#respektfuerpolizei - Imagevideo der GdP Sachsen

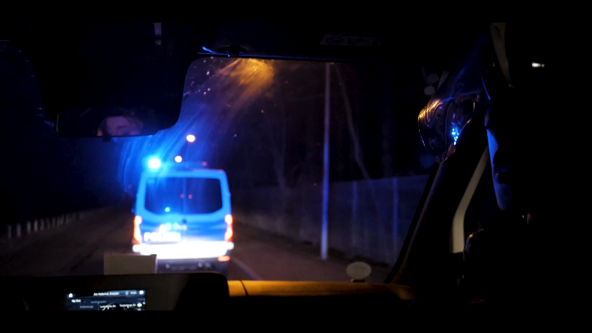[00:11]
Ihr fahrt im blitzenden Blaulicht durch die Nacht und wisst nicht, was euch erwartet.